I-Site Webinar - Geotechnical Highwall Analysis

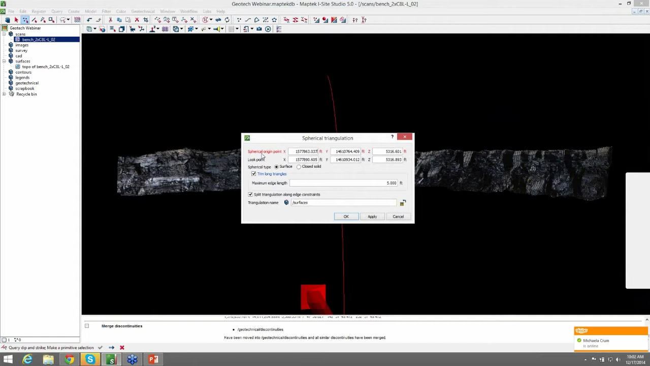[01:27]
And automatically with the scan highlighted, you should have the spherical origin point already selected.
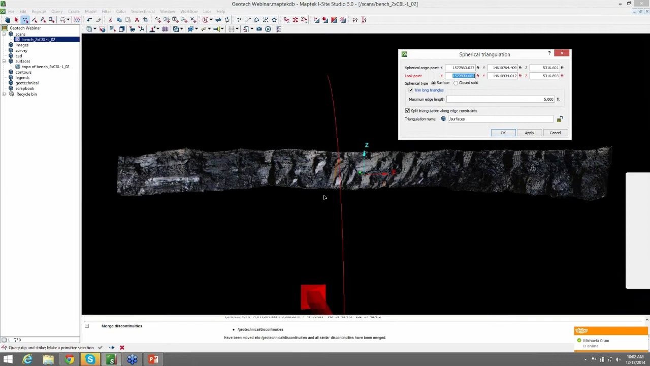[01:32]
And we want to move the look point perpendicular to the strike of the bench face.
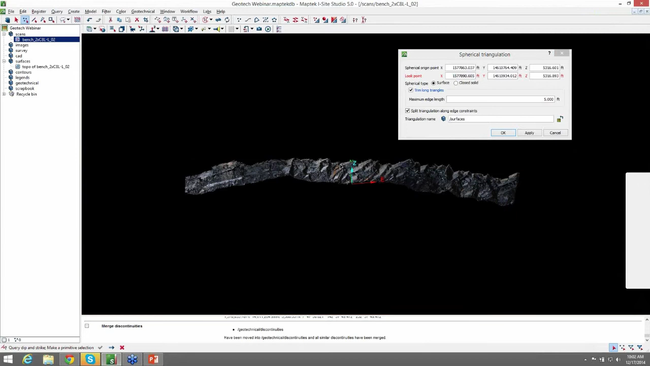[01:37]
So I just selected the crest of the bench face here.
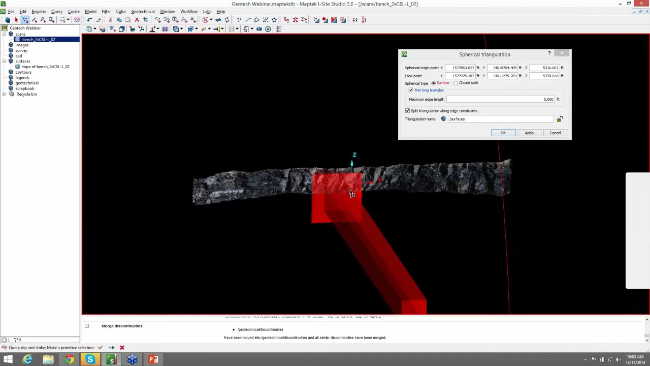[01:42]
And I have a maximum edge length for our triangles at 5 feet.
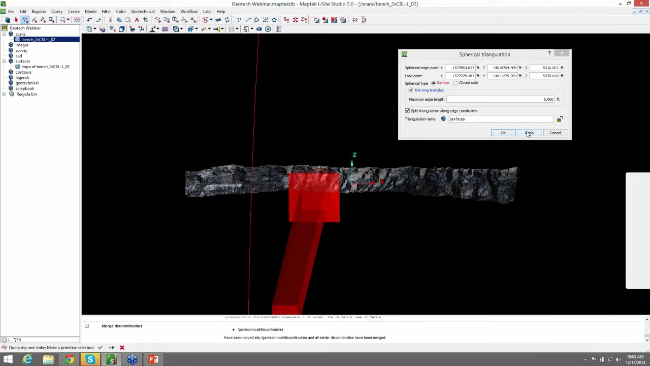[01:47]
And we can go ahead and hit OK. So now we have a spherical triangulation that was created and put in our surfaces container.
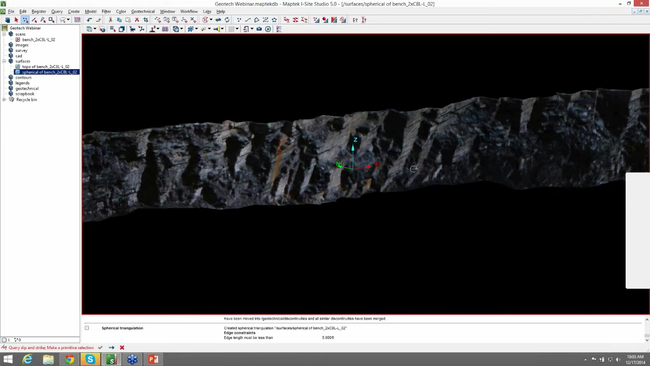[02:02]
You can see this created a pretty nice surface here. The reason that we do a spherical surface instead of a topographic surface is that the spherical shows detail and overhangs. It's similar to topographic, but it's a 2D surface on a sphere instead of a 2D surface in an XY plane. So I'll show you a comparison really quickly just of the
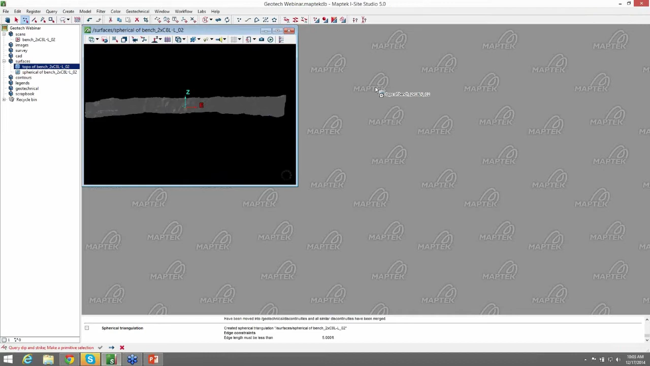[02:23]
same scan with a topographic
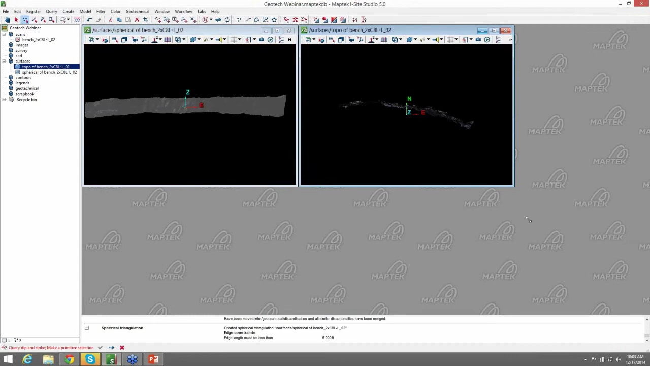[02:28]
triangulation. And you can see how it did not, does not show the structures well at all.
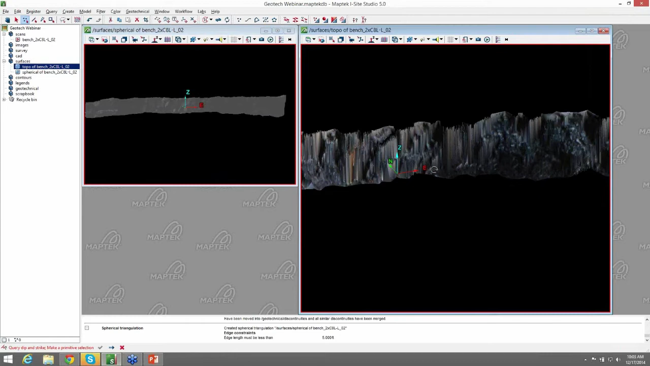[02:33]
All right, let's get started using the geotechnical tools.
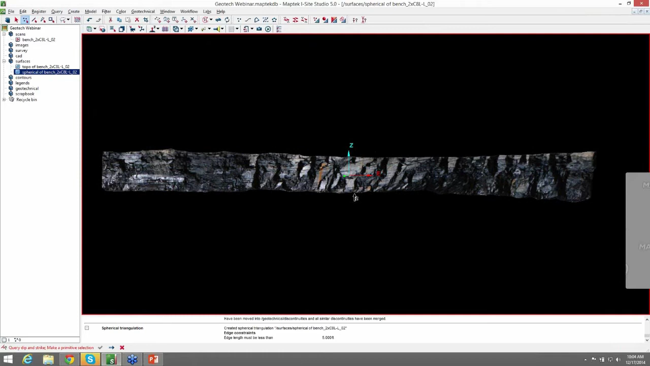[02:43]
So the first thing we want to do is do a query dip and stripe. So we'll go ahead and make sure our select vertices is on and just make a selection on the surface itself.
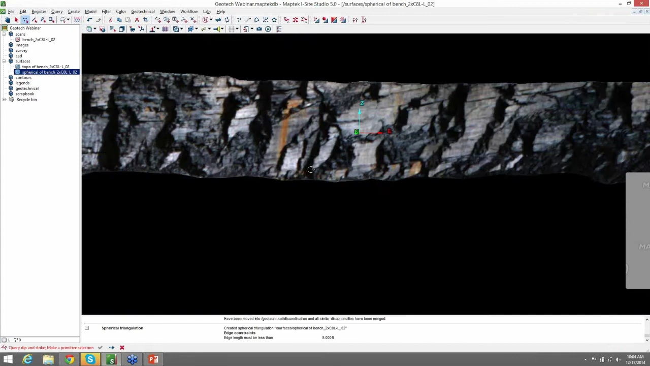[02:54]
You can see we have some pretty dominant trends here. So we'll just make a quick selection and then do query dip and strike. So you can see that we have the strike and dip of the structure we selected.
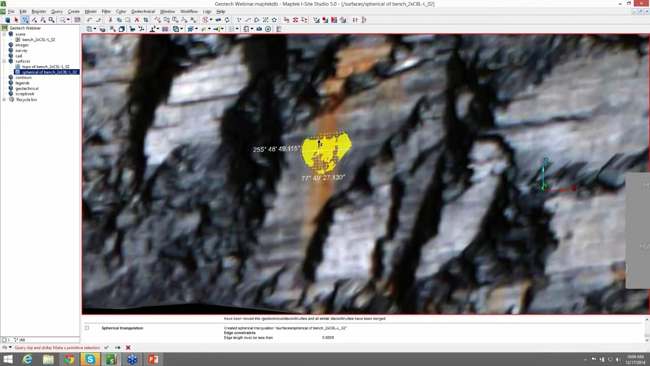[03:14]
And to save this, you can either hit enter or you can click on complete here at the bottom.
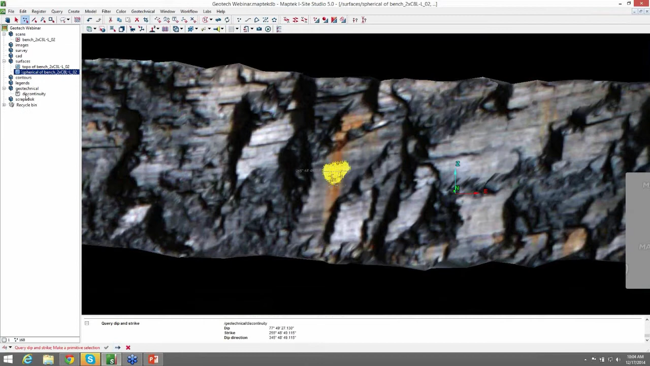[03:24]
And once you've done that, it populates in the geotechnical container under discontinuity.
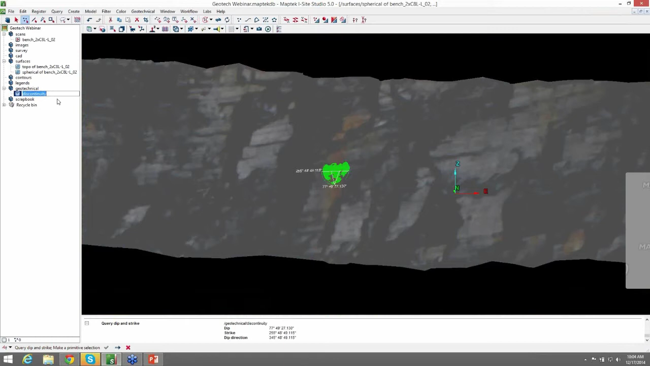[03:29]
And you can re-label this to whatever you like. So the next tool I'd like to show you is the extract discontinuities. So we'll do the same thing. Make sure we have the select vertices on. We'll select the plane we're interested in. Come up to Geotechnical. Extract discontinuities.
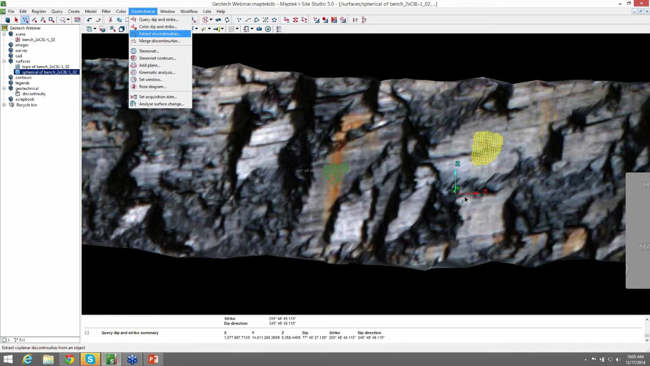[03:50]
And you can see that it has automatically selected all the structures within the surface that have the angle threshold within 10 degrees and minimum and maximum area within our user settings here. And another cool feature is that it shows you how many planes are detected on the surface before you save it into the geotechnical folder.
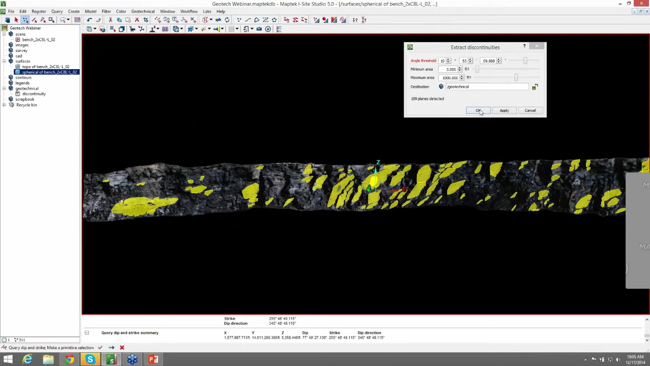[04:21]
We can go ahead and hit OK. And it now put that container in the geotechnical container with all the discontinuities, 109 of them.
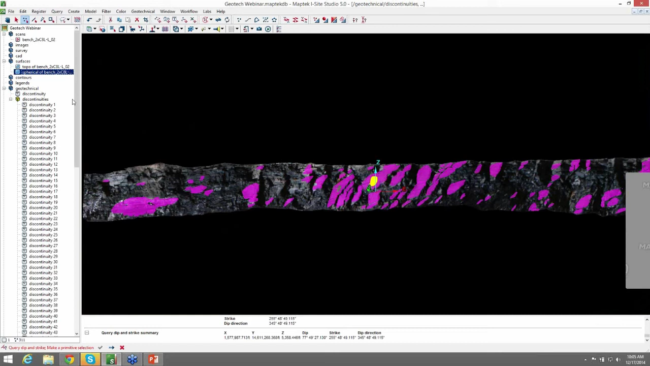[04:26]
So one thing you'll notice with these discontinuities is that there's some overlap. There's structures that obviously are the same plane that it has recognized as multiple structures.
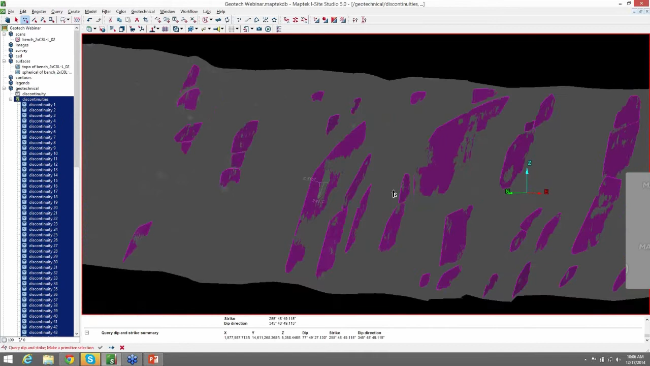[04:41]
And, you know, as a geologist, you know this is not the case. So what we can do to fix that is come up to merge discontinuities. And what we're doing here is selecting the maximum distance spacing for these discontinuities. And anything closer than this setting will merge together and within this maximum angle difference.
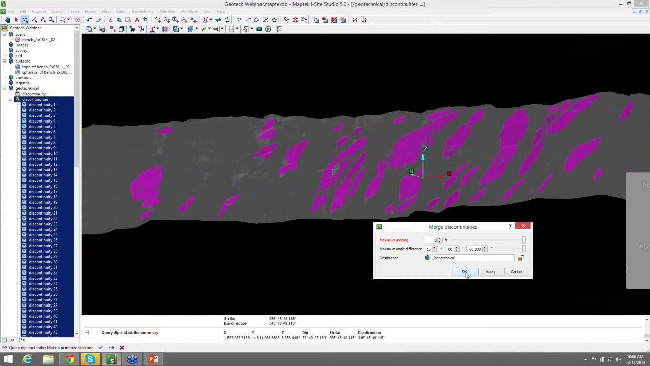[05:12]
So we can go ahead and hit OK. And then within the discontinuities folder that we originally created, you can see that it merged a lot of those discontinuities into one.
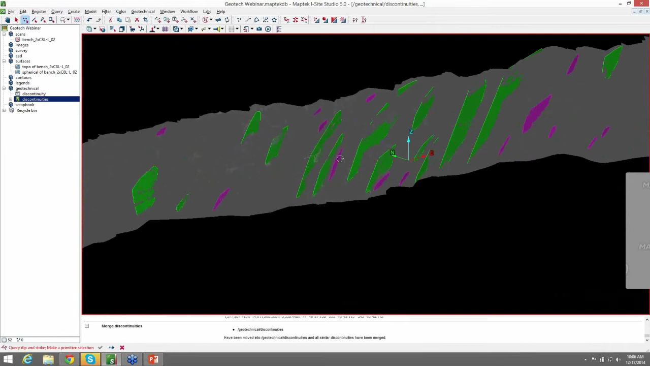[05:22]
And we can recolor those discontinuities so that they're all uniform like they were before.
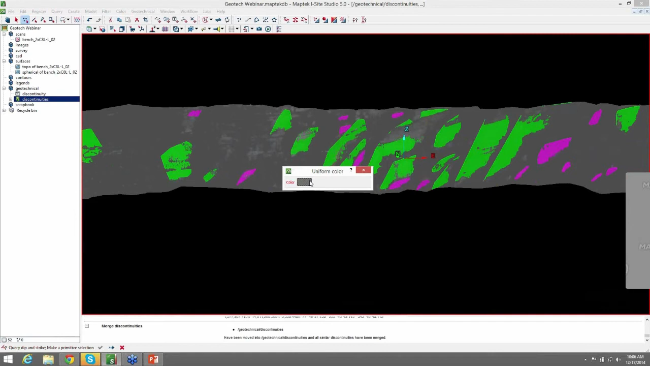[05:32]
Another thing you probably noticed is that there's no annotation on the structures. So we'll go ahead and do that by going up to color, surface appearance, and change this to annotated.
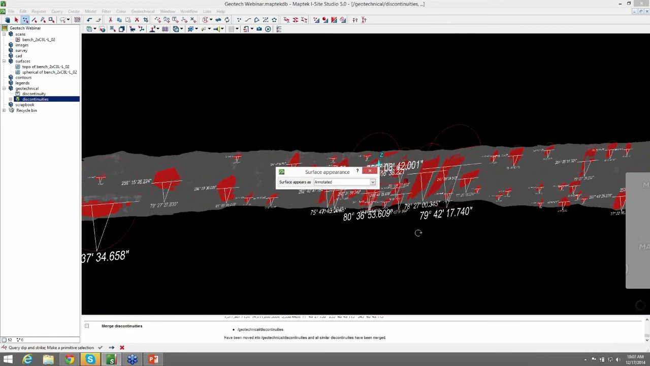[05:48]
Now we have annotations on the structures.
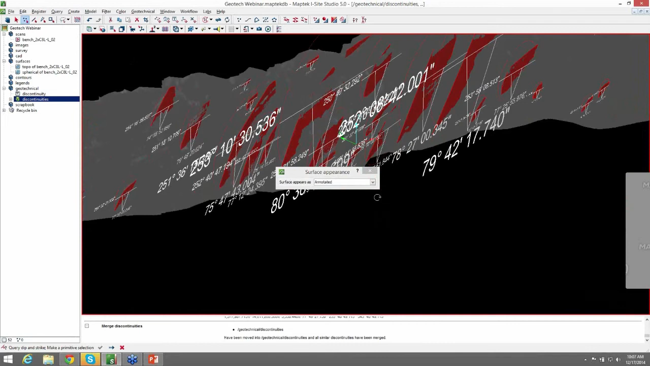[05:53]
You can get kind of busy doing this, so I'm just going to leave them off for the time being.
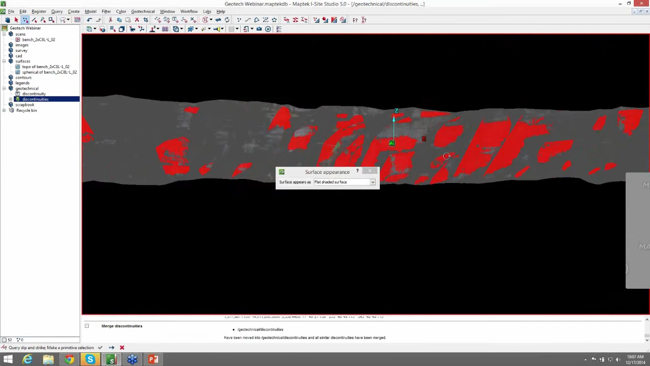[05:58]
The next thing I'd like to go over is color, dip, and strike. But before I do that, I'd like to make a copy of the surface that we have here so that we're not overlaying the color onto our original surface.
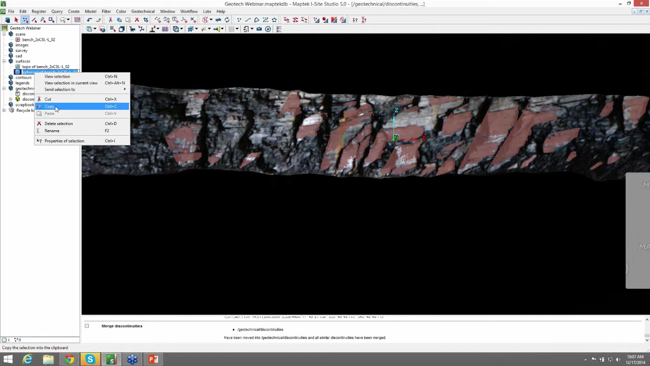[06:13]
So we'll go ahead and paste that in our original surface container. And we'll rename it, oh, let's do strike, color by strike of spherical.
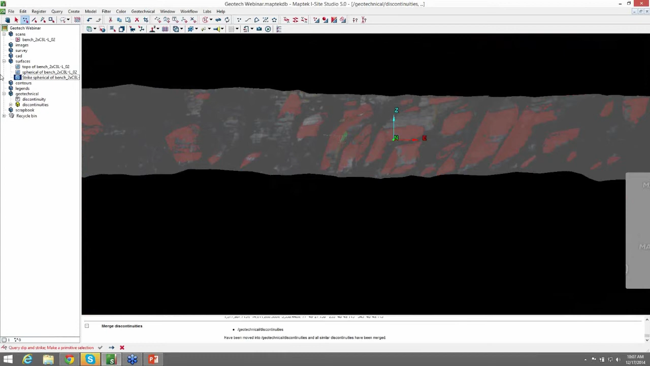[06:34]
Go ahead and close this out. Open up our new surface. It's just a copy of the original.
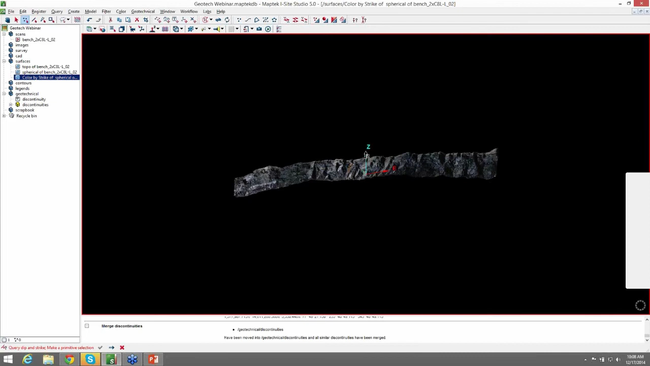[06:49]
Come up to geotechnical, color dip and strike.
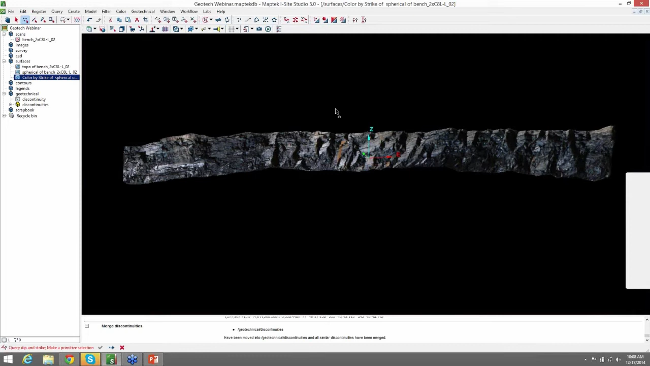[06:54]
And this is where you can select dip direction, strike, or dip to color your surface. So we're going to do strike.